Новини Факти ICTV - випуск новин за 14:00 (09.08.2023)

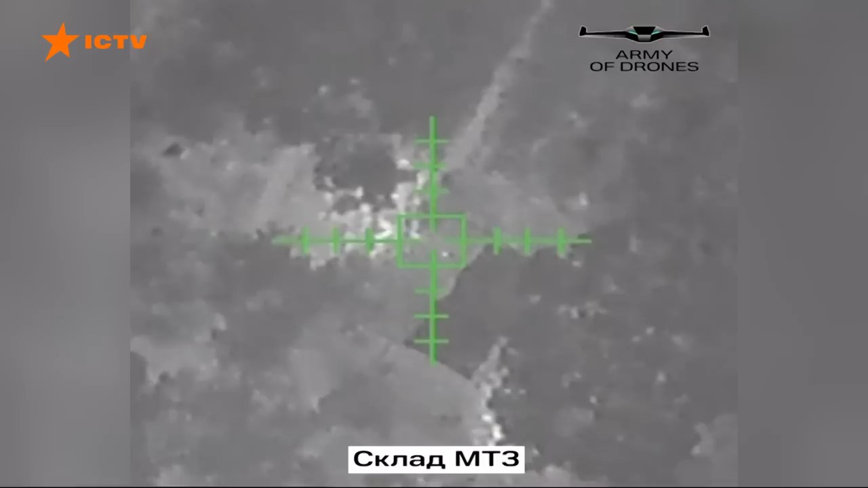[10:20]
Ось кадри, як українські дрони б'ють по російських позиціях на окупованій частині Луганщини.
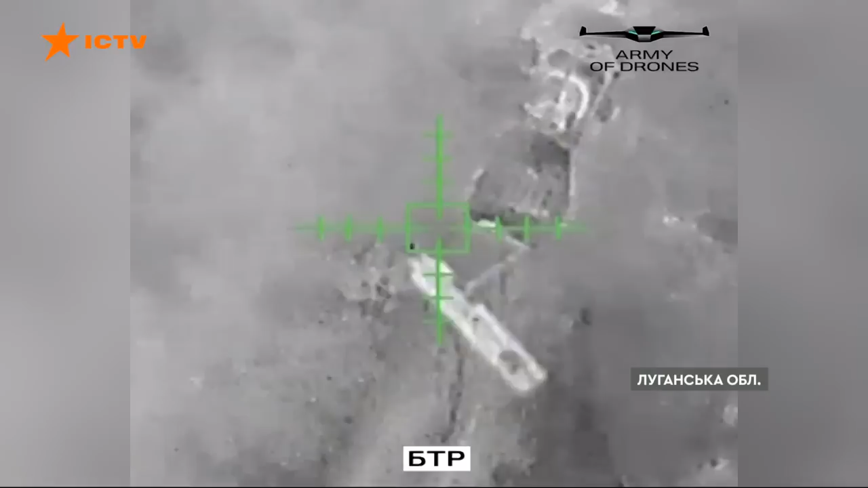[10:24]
Керують процесом воїни ударної роти «Ахіллез» 92-ї бригади імені Івана Сірка. За три дні так знищили російський танк, БМП, БТР, вантажівку «Урал» та ворожий склад матеріально-технічного забезпечення.